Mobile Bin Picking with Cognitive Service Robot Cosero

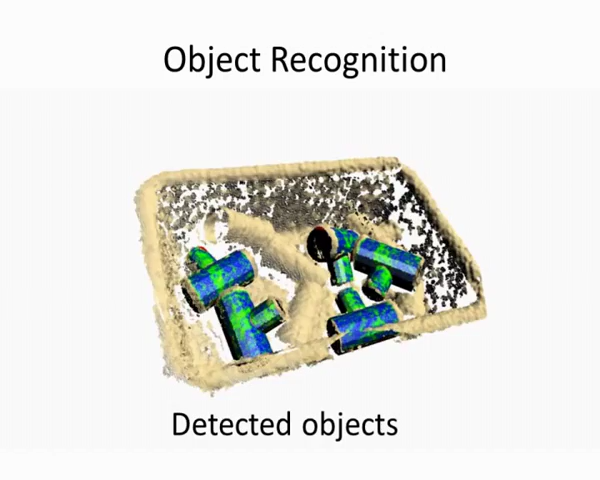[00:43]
Objects are compounds of primitives found by graph matching.
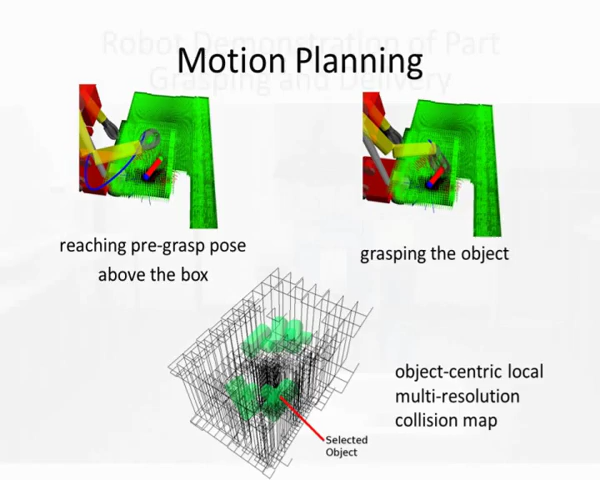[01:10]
To increase planning speed, we search plans for the most crucial parts of the trajectories first. For instance, finally approaching the object.
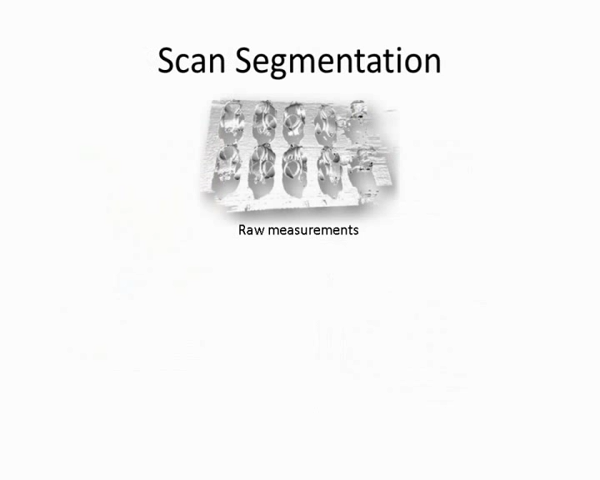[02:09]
To process this input, we remove the background and segment the single views of the object.
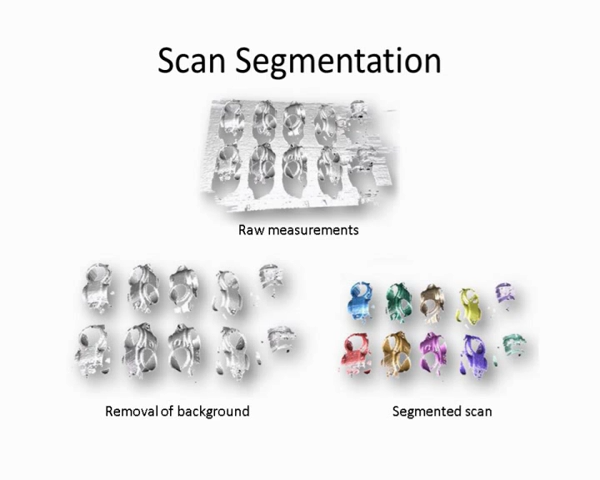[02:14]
Using this data, we are able to align all segments correctly,
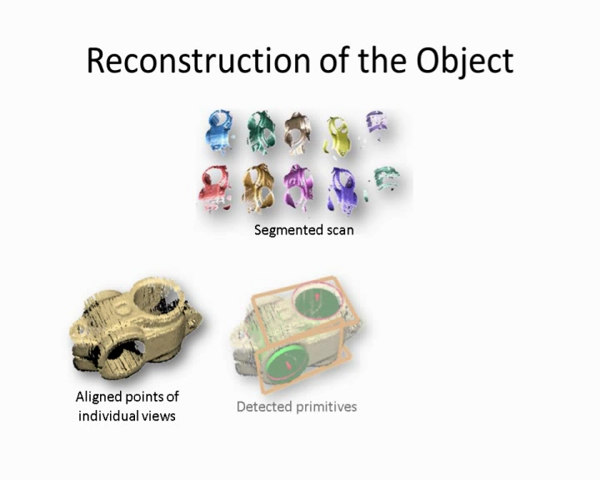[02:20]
learn the needed primitive plan, and show a reconstructed mesh to the user for verification. Here is another result of our method.
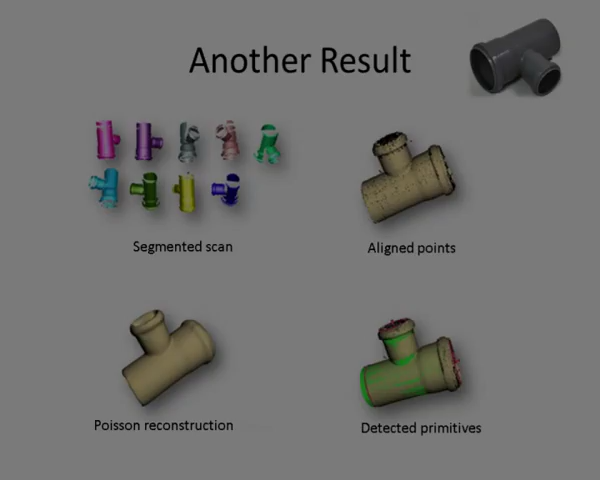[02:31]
In a newly acquired scan, we first detect the transport box, then register the scan and update the so-far built model. Detect objects, provide feedback for focusing view planning to interesting regions.
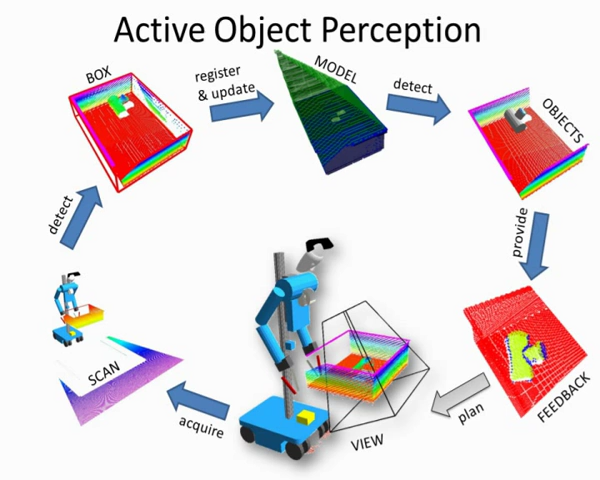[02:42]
We then navigate to the planned sensor pose and acquire a new scan. Here you see a model of a transport box after the first scan.
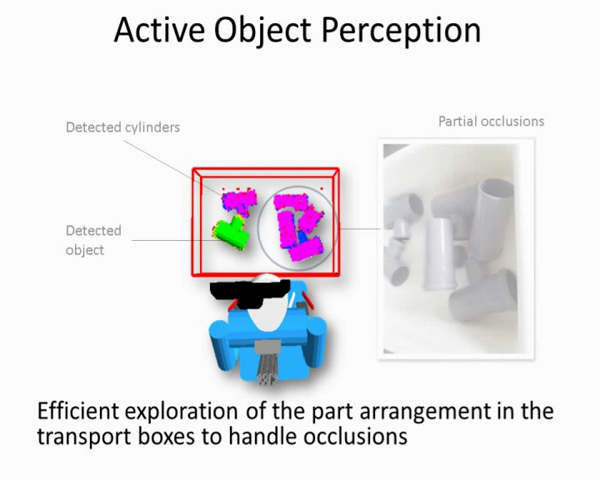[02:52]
Due to partial occlusions, the robot only found one object, but also several cylinders. These cylinders make the right side of the box particularly interesting.
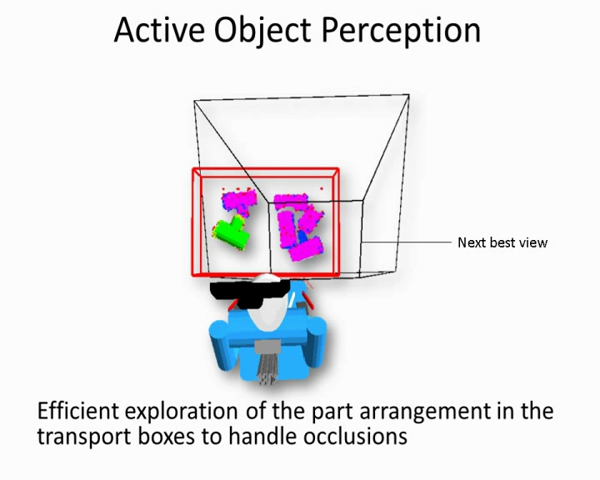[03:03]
And the robot decides to inspect this region more closely. At the new view pose, the robot detects two more objects that were partially occluded in the first scan.